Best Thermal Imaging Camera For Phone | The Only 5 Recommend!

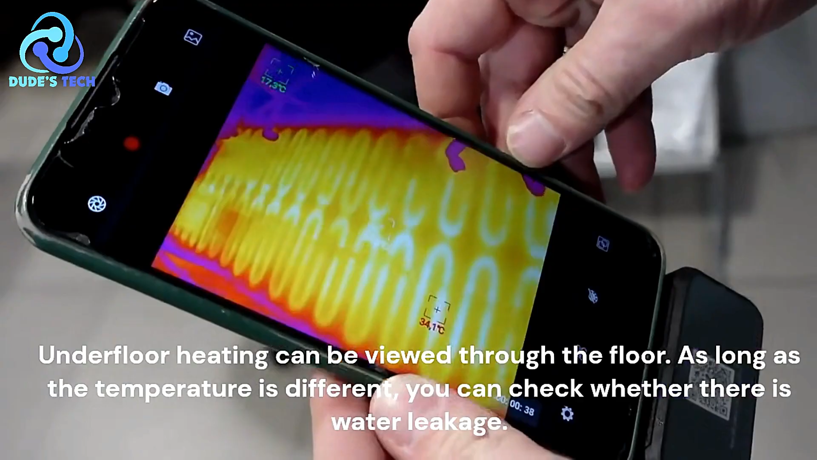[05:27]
Since the device runs off your smartphone,
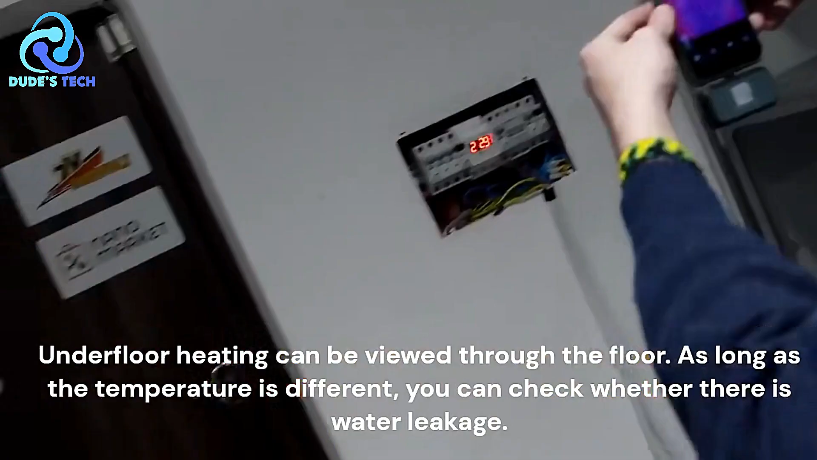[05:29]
it is subject to the limitations of your phone's battery life.
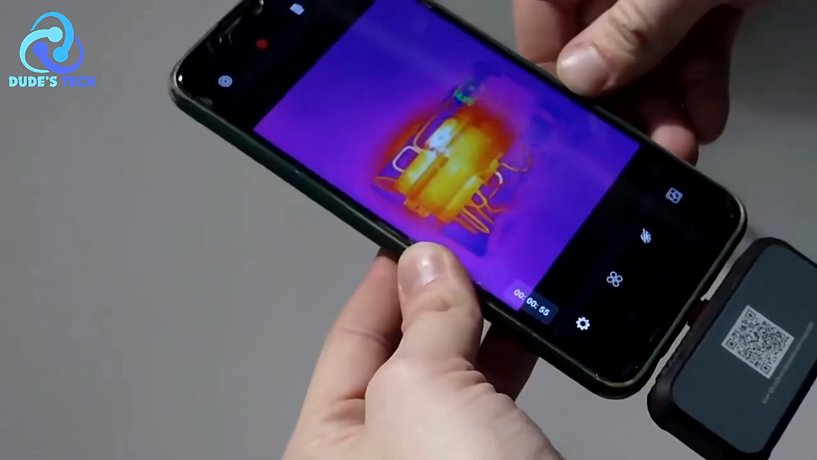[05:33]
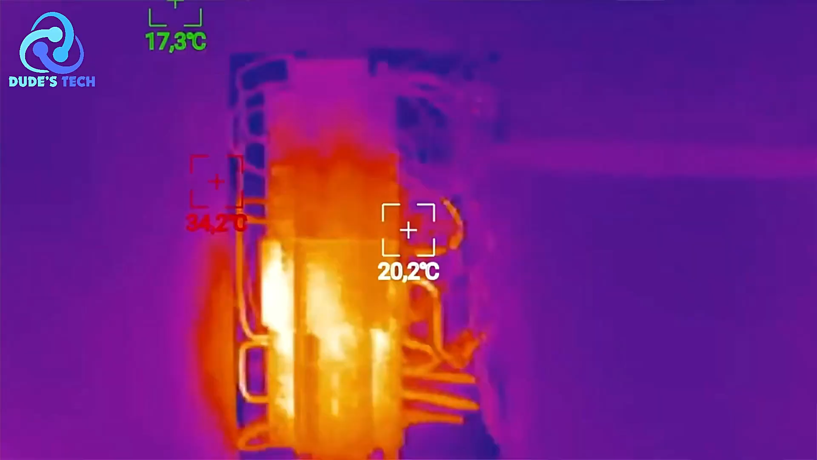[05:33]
If you're using your phone extensively for thermal imaging, it could quickly drain the battery, potentially cutting short your diagnostic tasks.
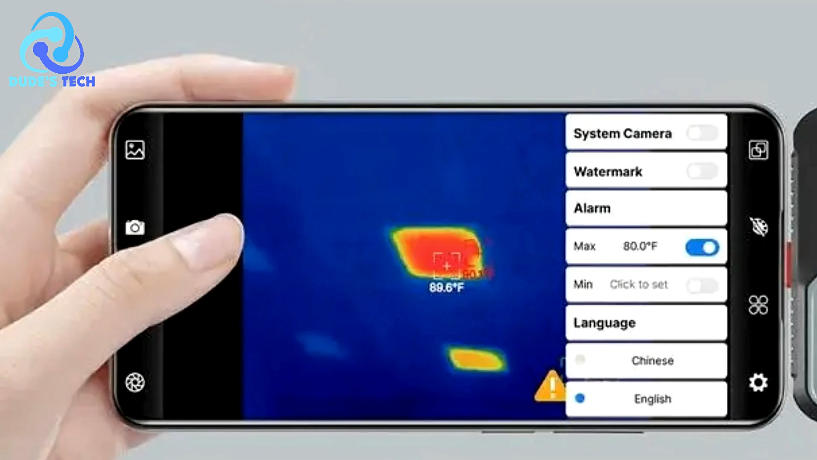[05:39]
The HT-HT203U thermal imaging camera for phones is a high-performance,
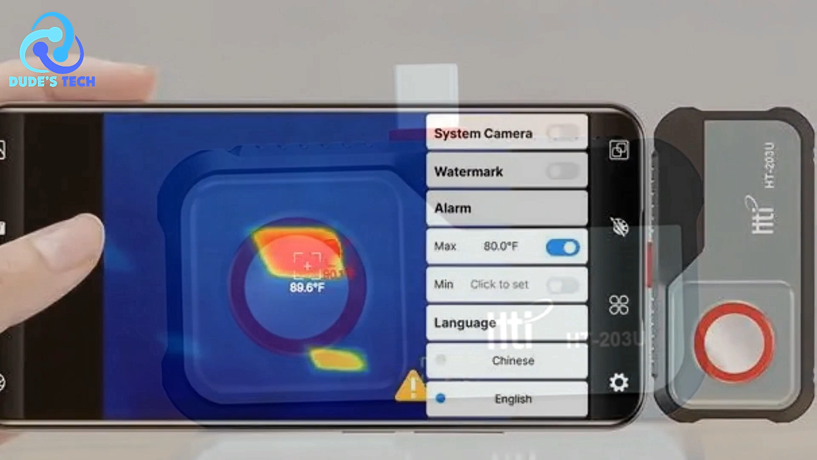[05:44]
On screen: spot 89.6°F
Android-exclusive thermal imager with an excellent resolution of 256x192 pixels and a wide temperature range that spans from 20 DC to 550 DC to 550 DC.
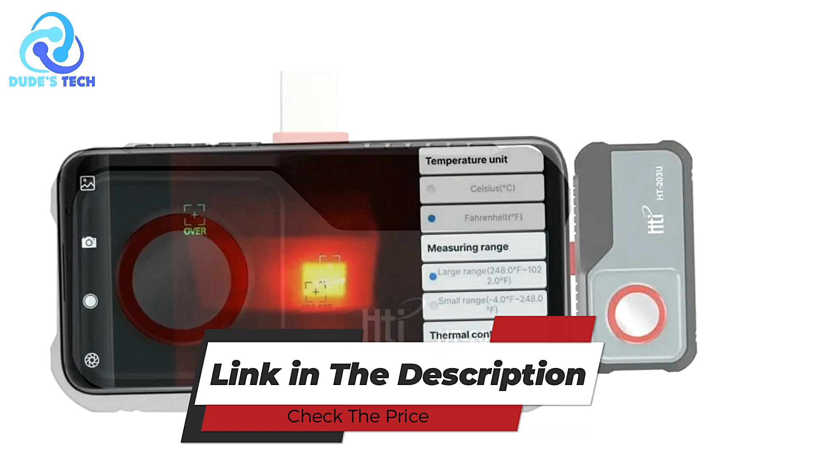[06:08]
At number 3, the Tooltop T256 Thermal Imaging Camera for Phone
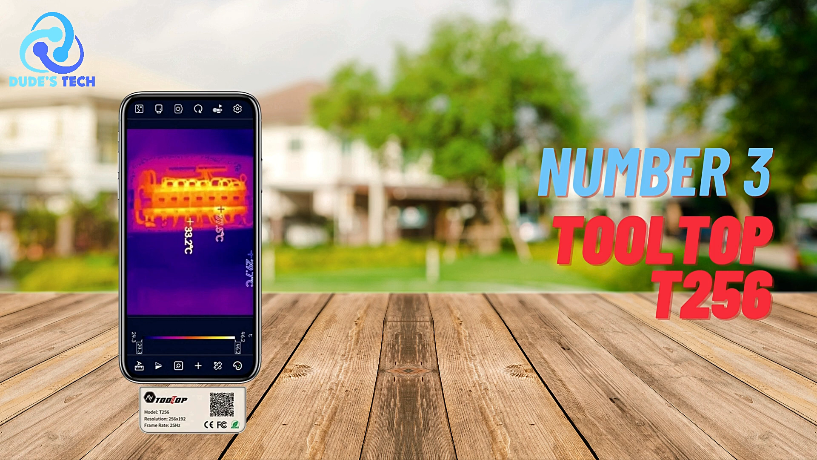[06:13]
The Tooltop T256 Thermal Imaging
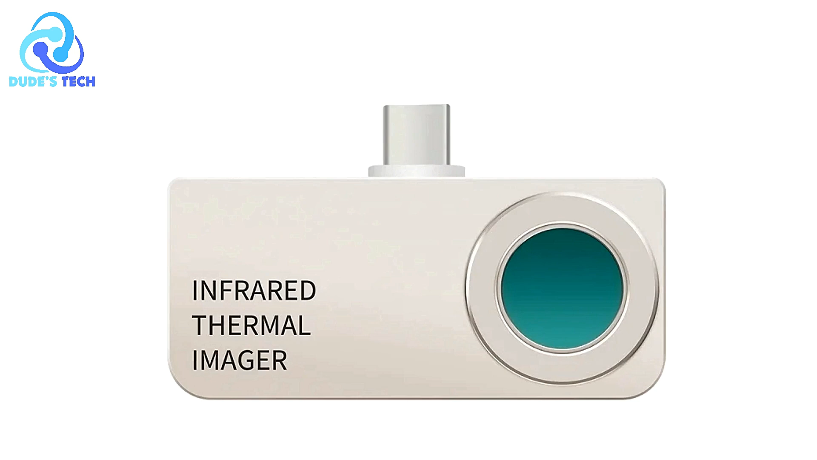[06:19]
Camera is a compact and portable solution that transforms your smartphone into a professional-grade thermal imaging device. With high-quality optical lenses and a high-resolution detector, it provides clear and accurate thermal imaging.
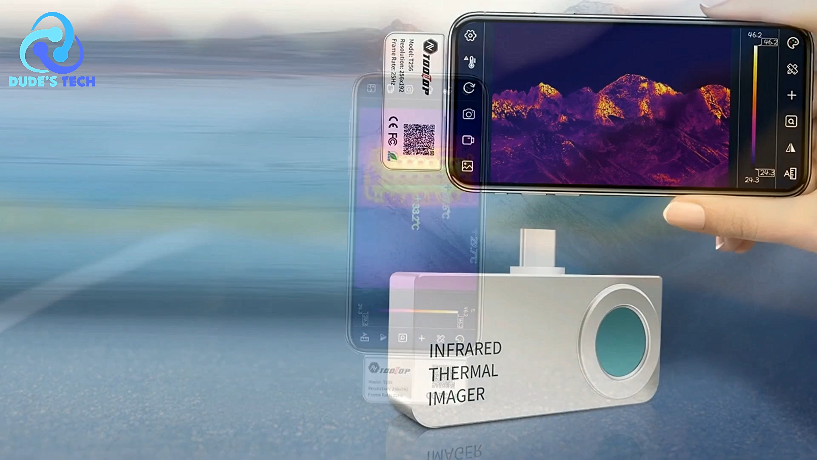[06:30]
This device is designed to perform professional thermal analysis with ease,
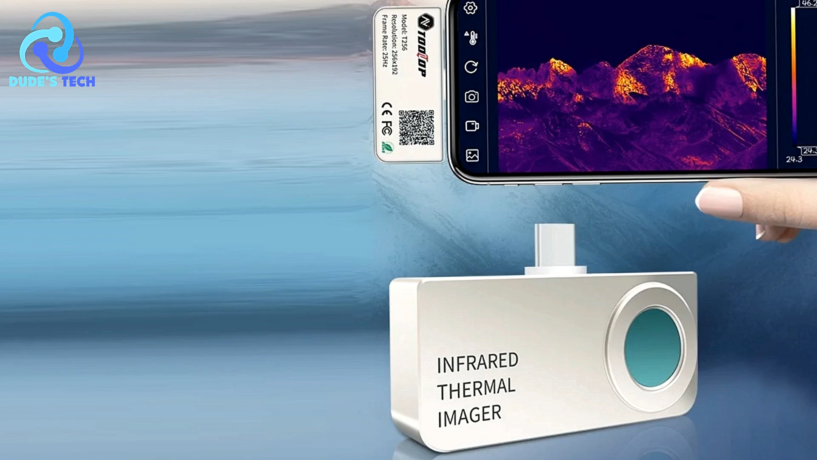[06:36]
making it a valuable tool for various applications, including industrial inspections, HVAC troubleshooting, and more. Here's a closer look at the key features, pros and cons of this thermal imaging camera.
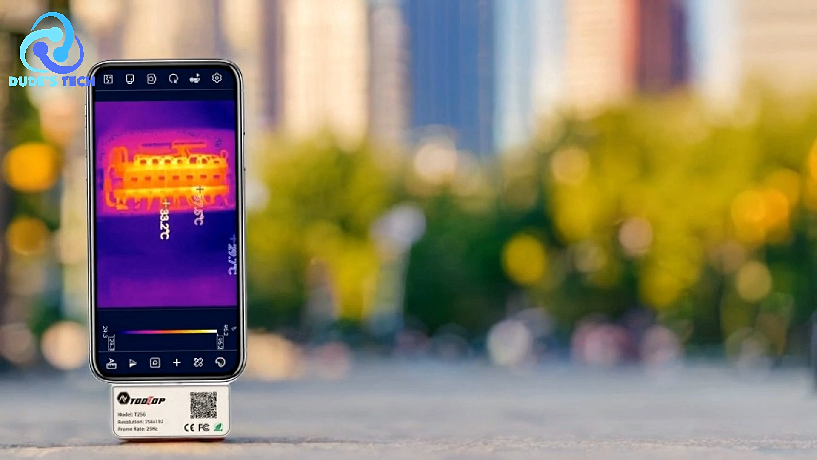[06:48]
Pros Bay High-Resolution Imaging
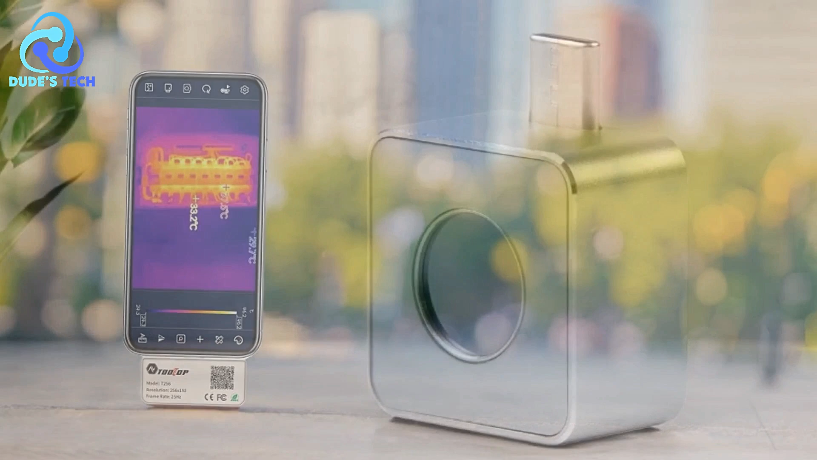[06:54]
The Tooltop T256 offers exceptional image clarity thanks to its high-resolution detector and high-quality optical lens.